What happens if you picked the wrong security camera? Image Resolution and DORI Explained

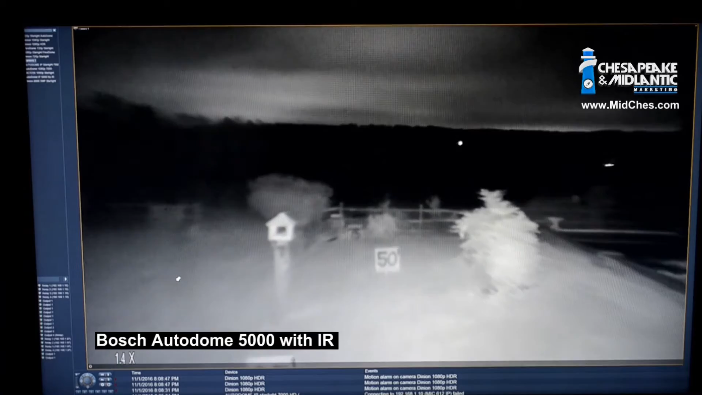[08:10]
We're going to start doing some infrared illumination in our scene to see how that affects the very, very low light scene as well. So we're moving along nicely. We'll be right back.